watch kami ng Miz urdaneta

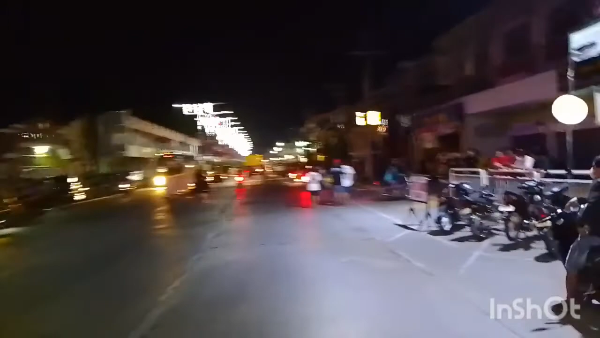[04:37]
Ayan, kasama ko si by si Eugene at si Sugar. Si Sugar ang driver ko, yan eh. So kung mapapansin nyo, maliwanag siya, ganyan. Talagang halos lahat naman ng bayan ngayon is ganito mag-i-ature, ang gaganda talaga, pabunggahan.
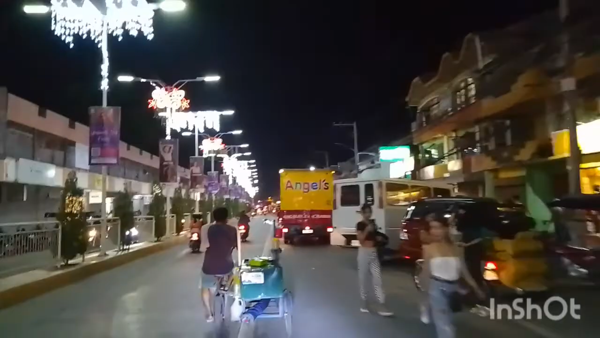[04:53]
So habang nagdadrive si Sugar,
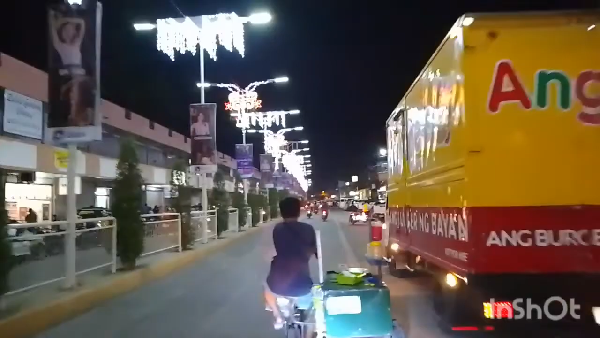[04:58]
ayan, papunta kami ng cultural, ayan siya. Makikita nyo talagang daming tao dahil nga Miss Ordaneta nila ngayon. Sabi kasi sa akin ni Bay na na punta tayo, manonood tayo, sabi niya sa akin.
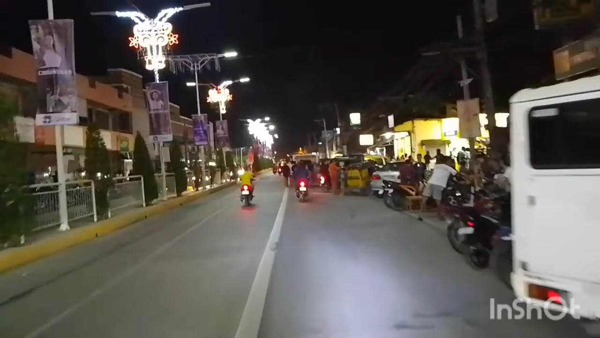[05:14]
Kung sige, sabi ko na matesting ko tong bagong phone na bili namin, kung kaya ba, maganda ba yung pagkaka